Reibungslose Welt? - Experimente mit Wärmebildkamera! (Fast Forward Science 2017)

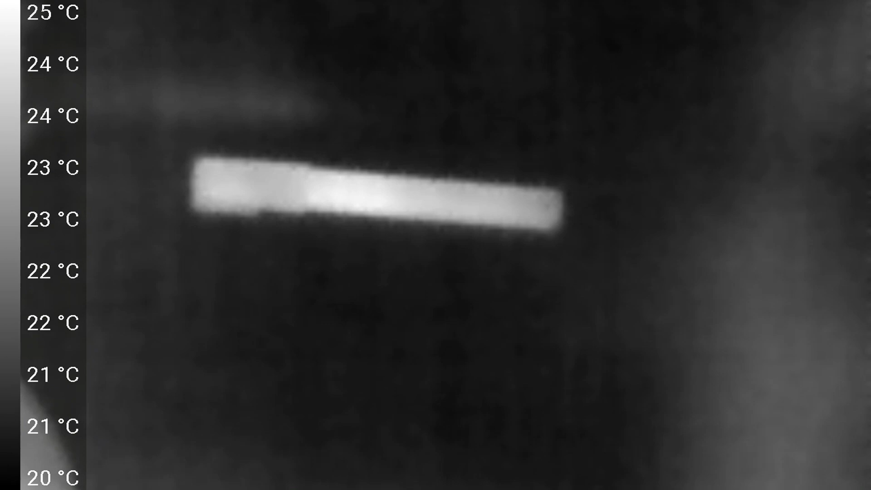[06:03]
On screen: scale top 25°C, scale bottom 20°C
hier 25 Grad Celsius. Jetzt ist meine Hand im Bild und weiß.
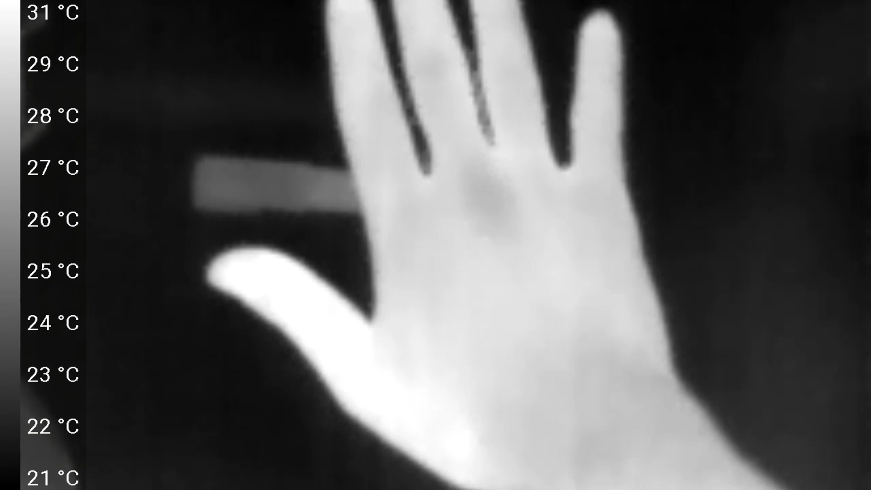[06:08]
Die Temperatur springt auf 31 Grad Celsius und der Stift ist nur noch ein dunkles Grau.
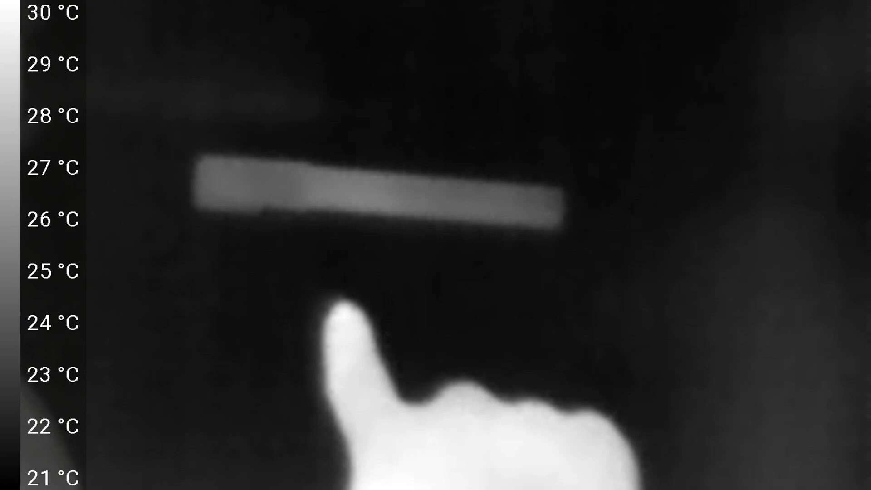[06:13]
On screen: scale top 30°C, scale bottom 21°C
Reibe ich ganz leicht mit dem Finger über den Tisch, sieht man eine aufgewärmte Spur, die dann aber relativ schnell wieder verschwindet.
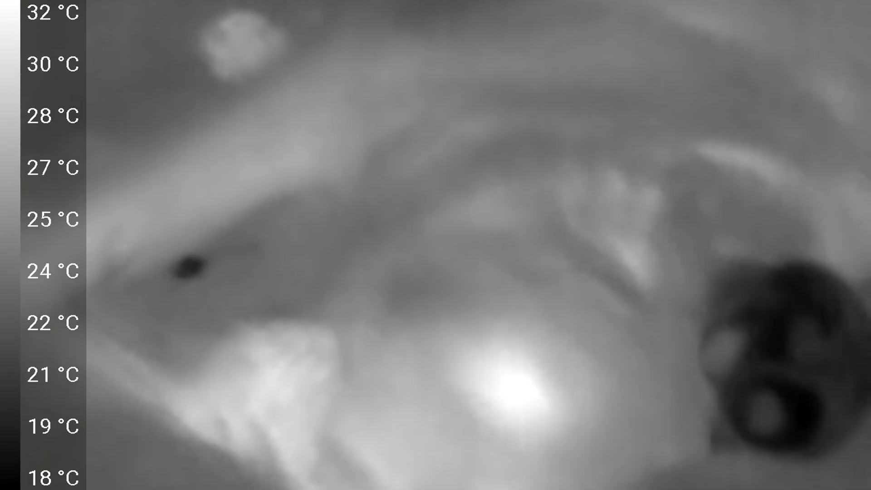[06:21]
On screen: scale top 32°C, scale bottom 18°C
Das hier ist Henry.
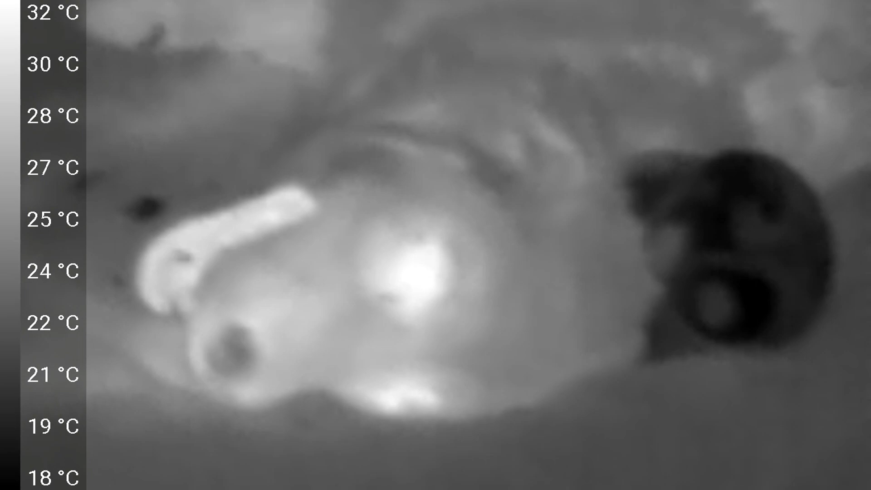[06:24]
On screen: scale top 32°C, scale bottom 18°C
Sieht ein bisschen ungewohnt aus, aber man kann sehr gut ablesen, welche Bereiche warm sind, wie zum Beispiel Augen und Schnauze,
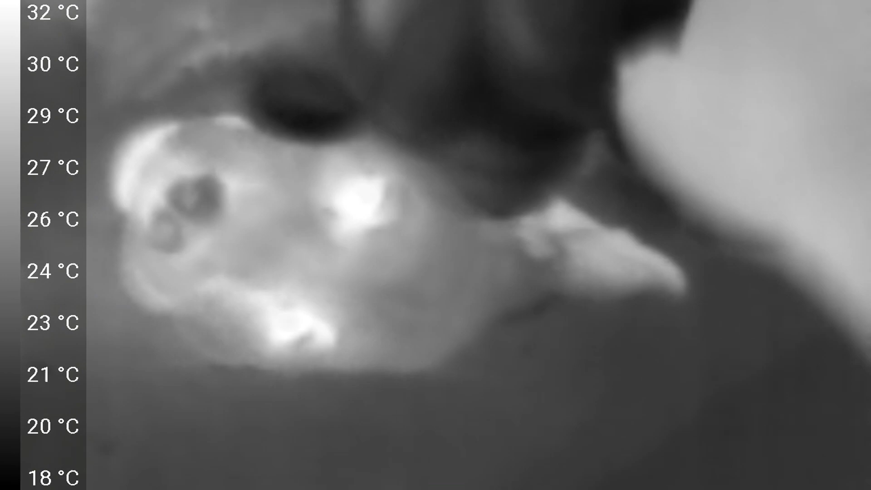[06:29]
On screen: scale top 32°C, scale bottom 18°C
und welche Bereiche kälter sind, wie jetzt zum Beispiel die Nase. Wichtig ist also, die Skala variiert.
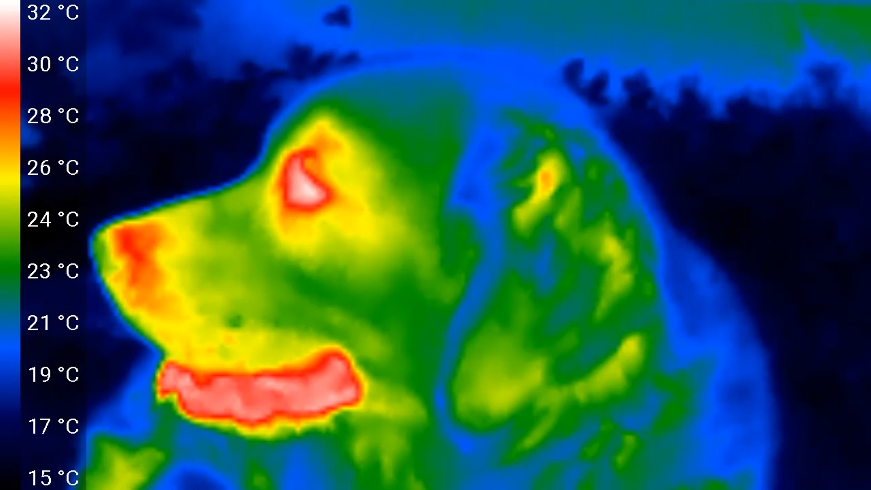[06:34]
On screen: scale top 32°C, scale bottom 15°C
Es gibt aber auch eine Farbeinstellung mit einer neuen Skala. Die ist dann vor allem gut, wenn man sehr viele Farbbereiche in einem Bild wiedergeben möchte und man mehrere Messstellen hätte.
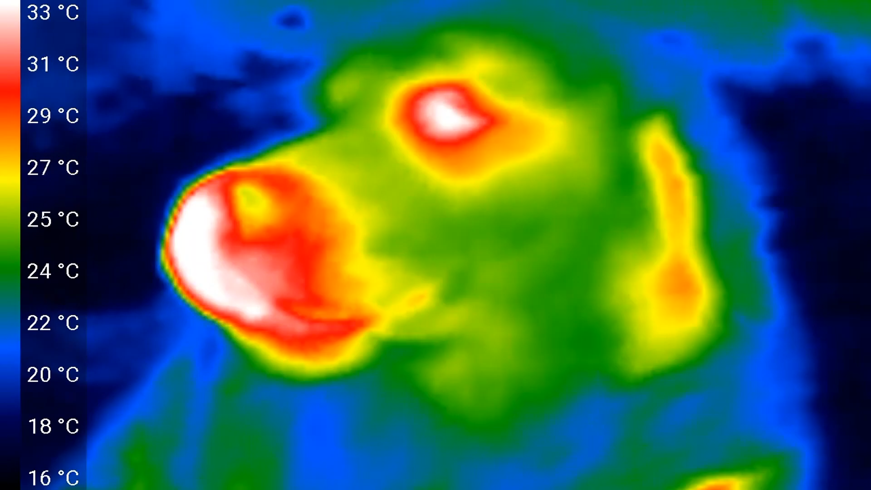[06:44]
On screen: scale top 33°C, scale bottom 16°C
Geht es aber nur um eine Temperatur, ist die Schwarz-Weiß-Darstellung am sinnvollsten.
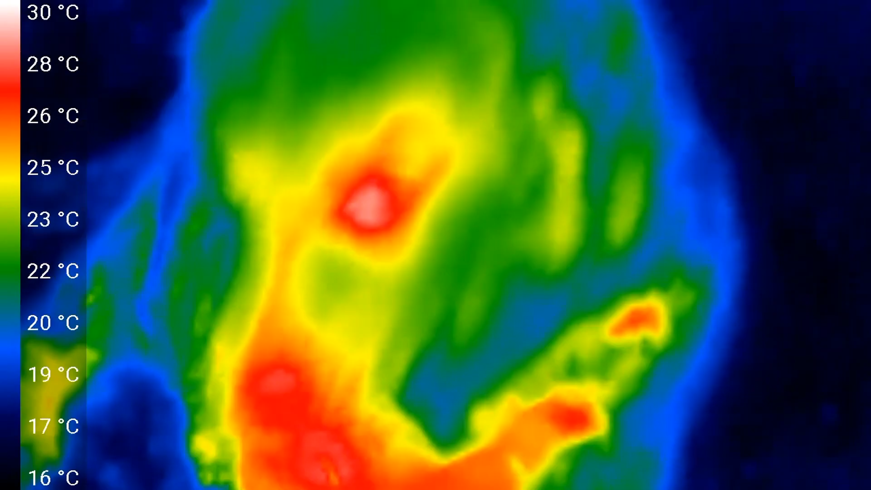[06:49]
On screen: scale top 30°C, scale bottom 16°C
Maximal kann die Wärmebildkamera 330 Grad Celsius messen. Ich reibe jetzt mal mit meiner Handfläche auf dem Tisch.
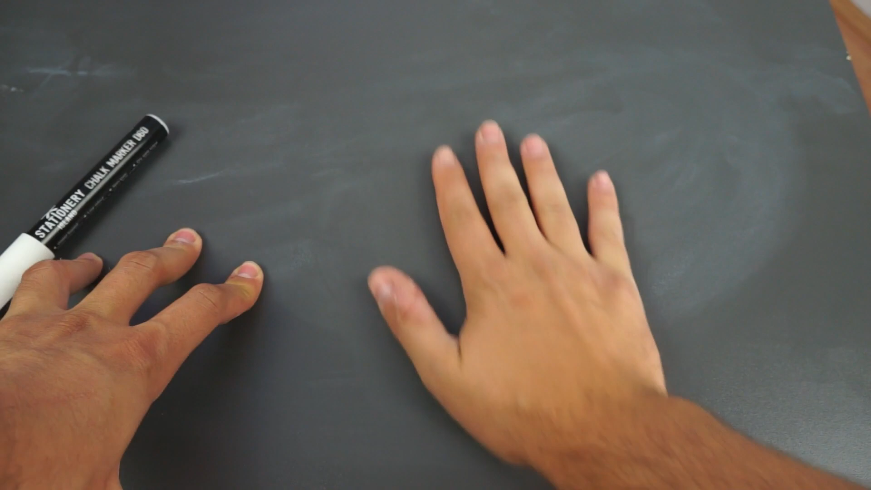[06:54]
In der Wärmebildkamera sieht man, wie die Fläche immer wärmer wird.
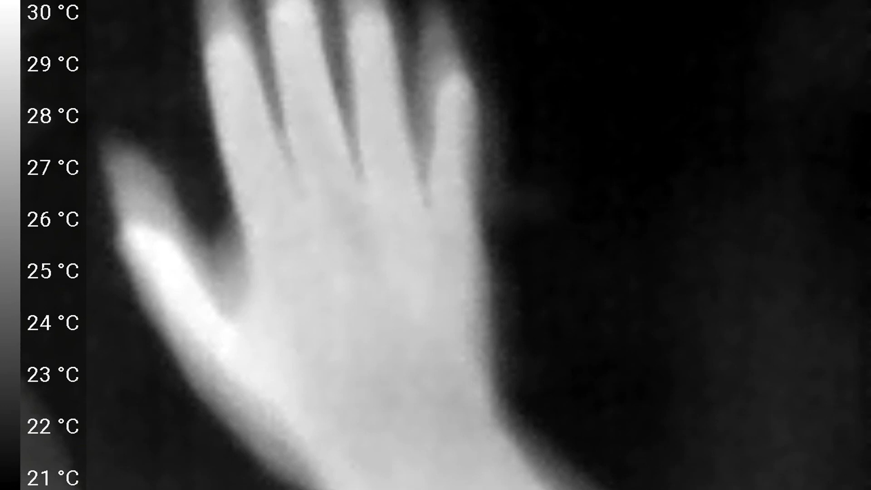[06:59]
On screen: scale top 30°C, scale bottom 21°C
Ihr habt ja eben gesehen, meine Hand hat eine Temperatur von etwa 31 Grad Celsius gehabt.
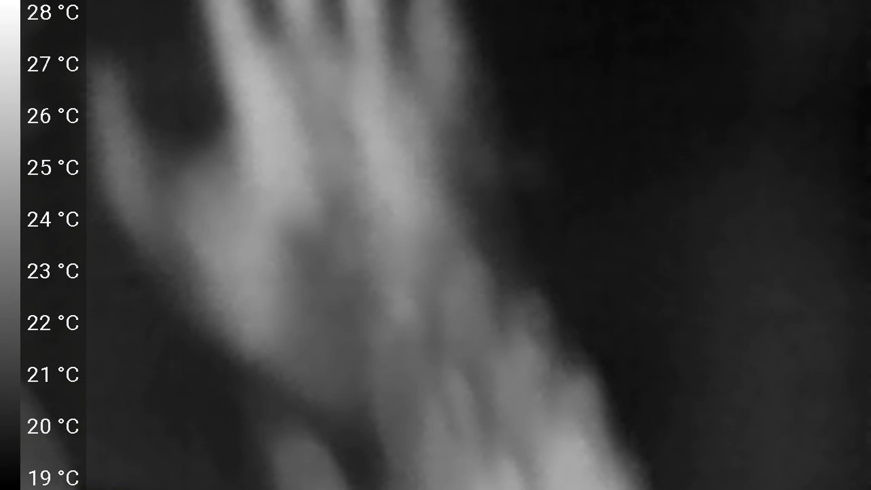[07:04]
Durch die große Fläche kann man nicht so viel Druck aufbringen und deswegen erreiche ich dann nur eine Temperatur von etwa 30 Grad Celsius.
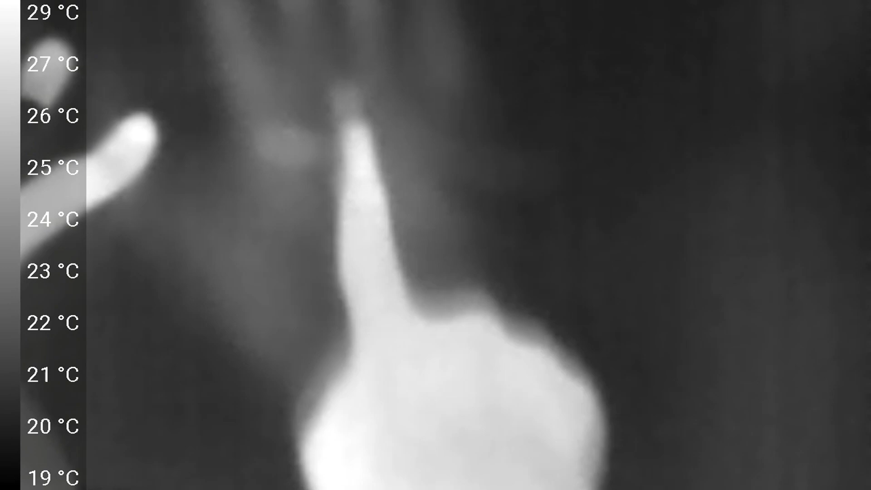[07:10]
On screen: scale top 29°C, scale bottom 19°C
Nehme ich dagegen nur einen Finger, erreiche ich mehr als 40 Grad Celsius.